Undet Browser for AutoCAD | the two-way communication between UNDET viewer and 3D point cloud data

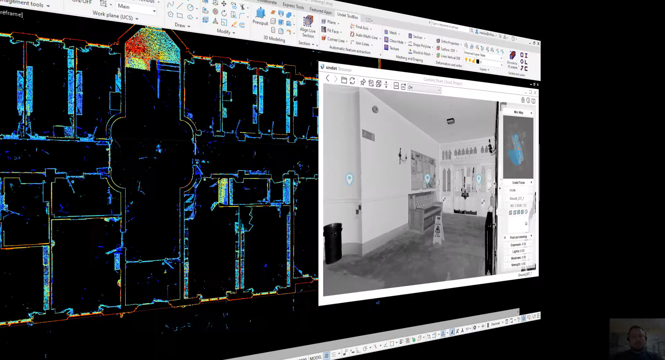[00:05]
Hi, I am Myris and in this video I am going to show you some unique and exclusive features to streamline your point cloud workflow in AutoCAD using undead plugin and undead browser
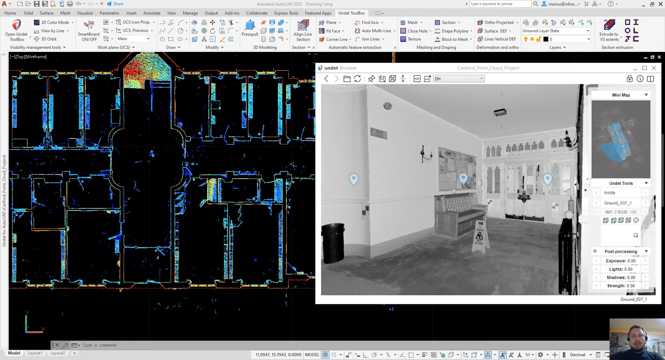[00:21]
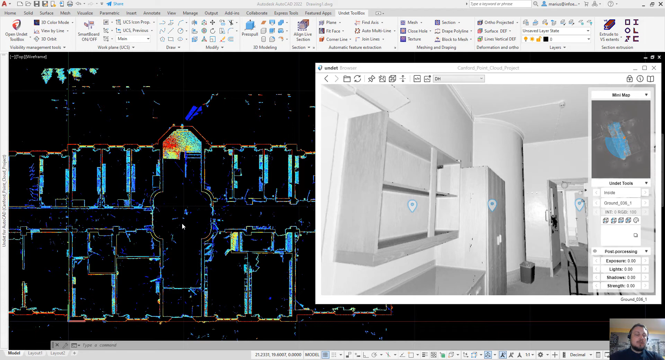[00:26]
The first function which I want to show you in this video is ViewSync and if you find the area of a point cloud which is not clear for you you can use this undead browser feature
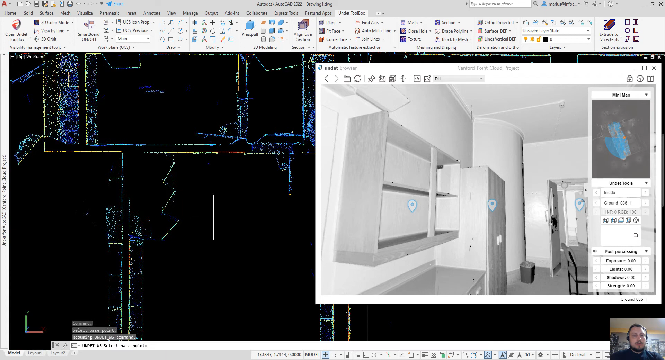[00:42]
to click on that area and you will see how this object is looking in the 360 degree
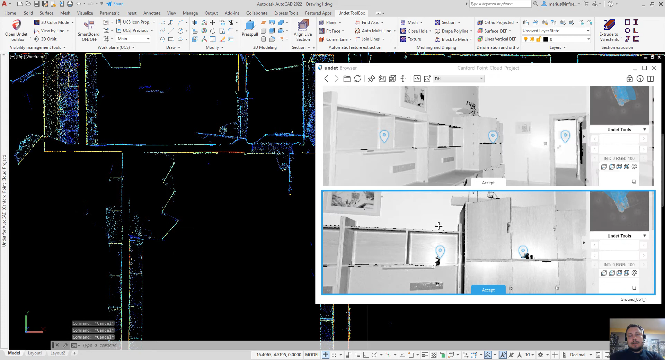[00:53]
panoramic image from the nearest scan station
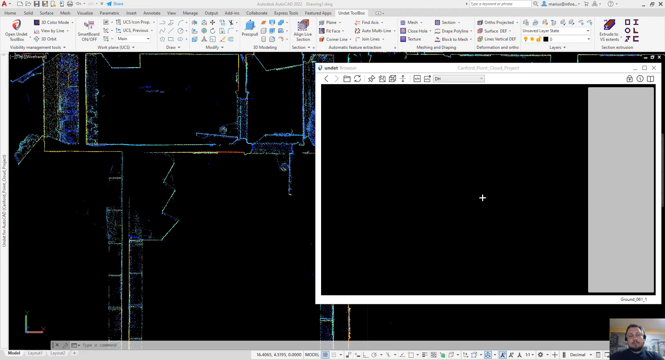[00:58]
So it's very simple
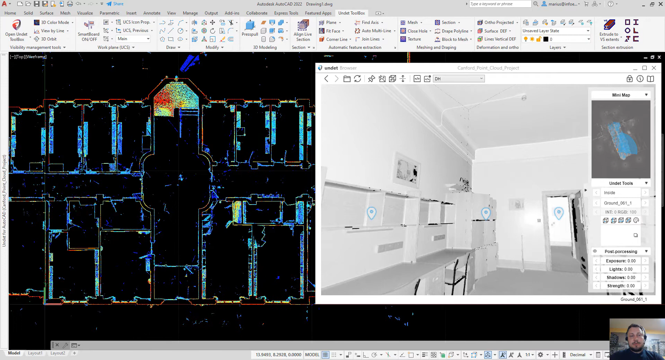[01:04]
if you find something unclear just use undead browser ViewSync feature
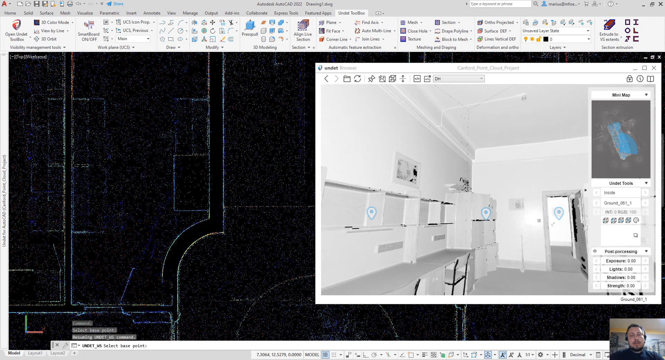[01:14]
and then that will show how that area is looking in the panoramic images
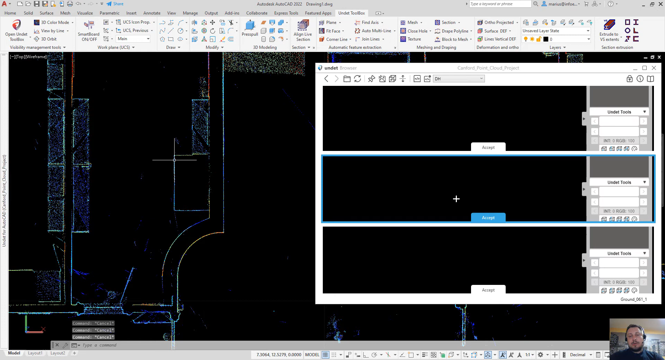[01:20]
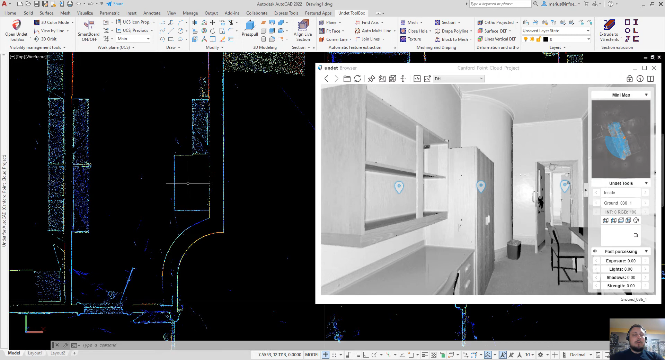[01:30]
The another way to browse your 3D point cloud data and as a 360 degrees panoramic images this is to
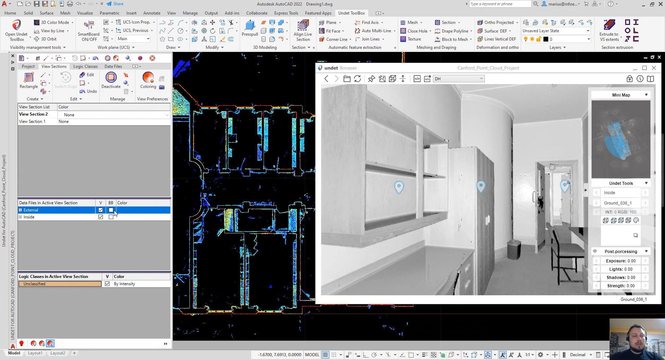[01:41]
enable scan station markers and with the double mouse click on any scan station
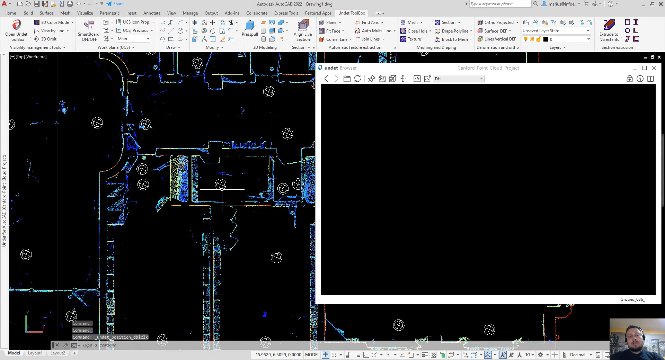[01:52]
marker and under the browser you will see
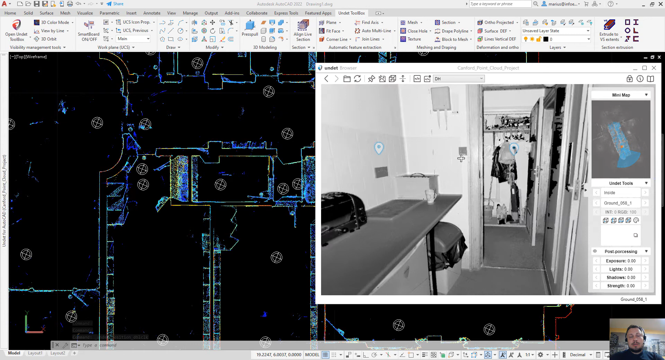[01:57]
the panoramic image of that scan station
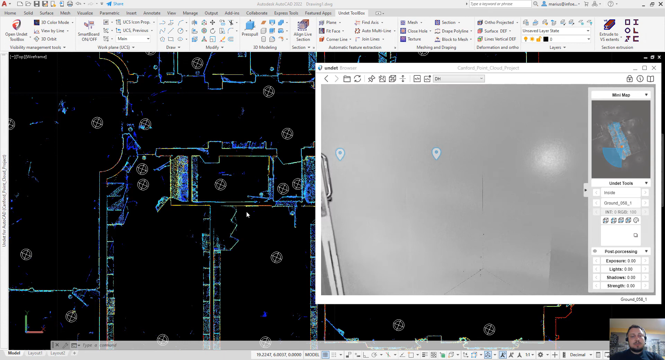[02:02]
So you can very easily navigate between your
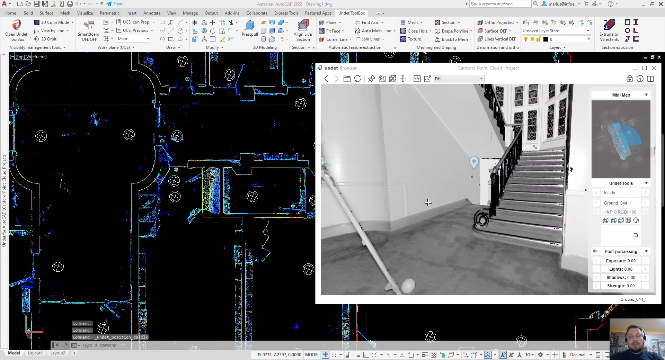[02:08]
point cloud data set and get better understanding of your object
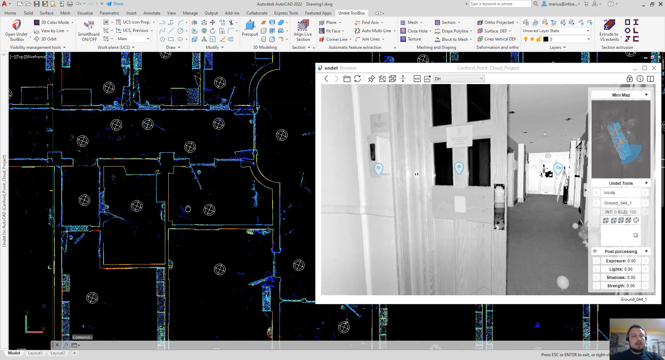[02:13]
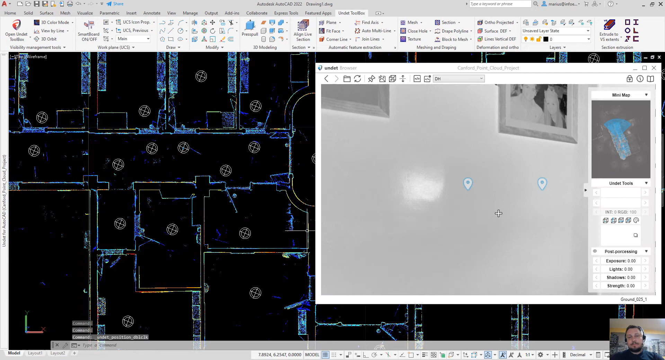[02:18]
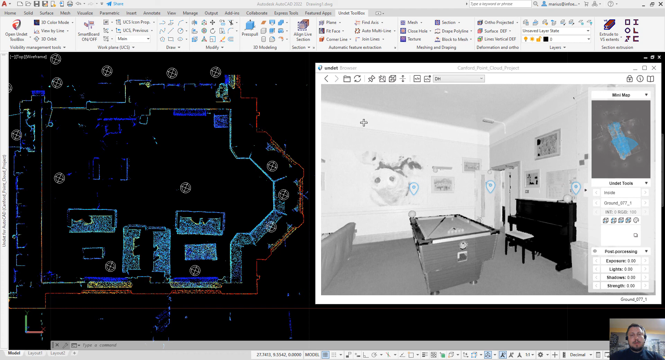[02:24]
The another unique undead browser feature is Translate ViewSync and using this function you can click on any point in undead browser and undead
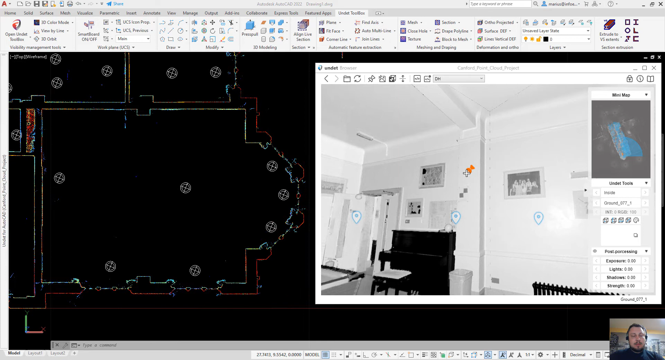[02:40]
section will be updated So
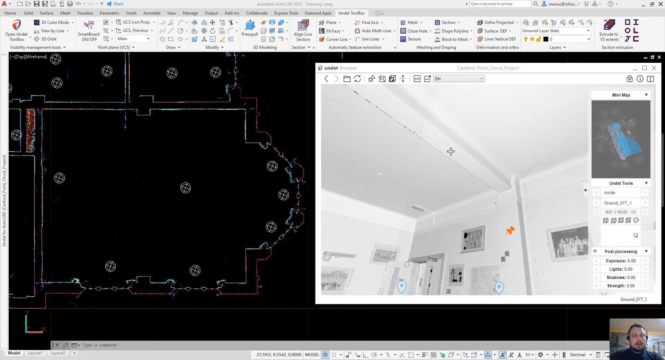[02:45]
using this feature you can very easily shift
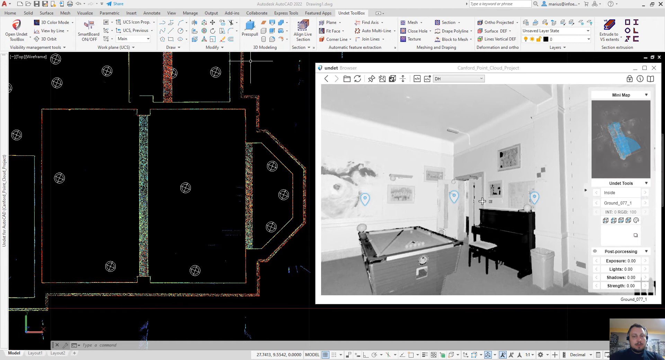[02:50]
your point cloud slice to
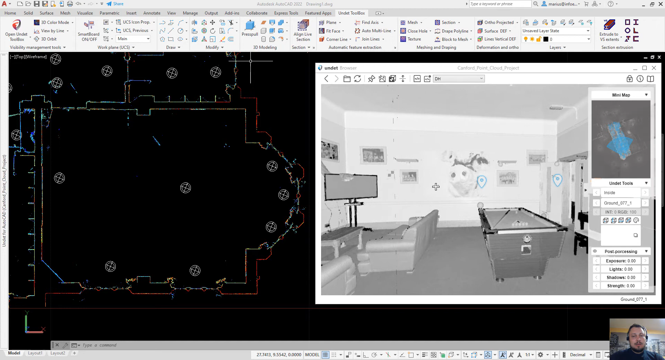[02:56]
the objects which you want to vectorize
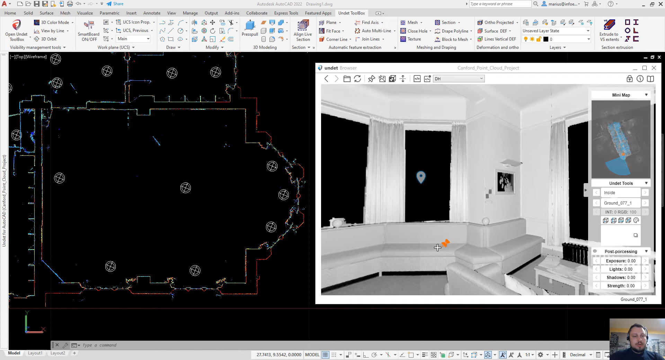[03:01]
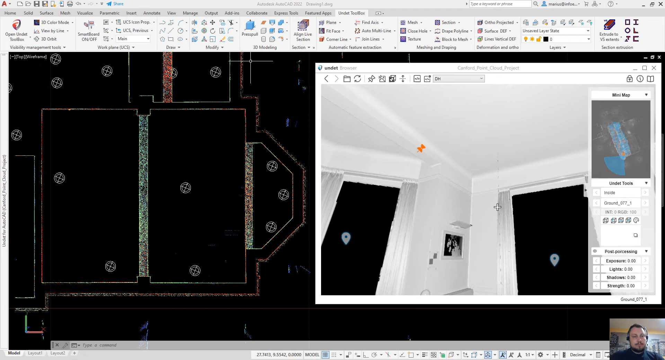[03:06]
Also in undead browser you
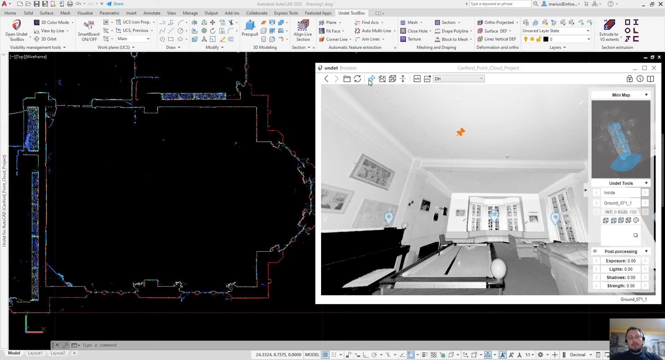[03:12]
will find function draw points Also in undead browser you will find function draw points and using this function you can click on any point in undead browser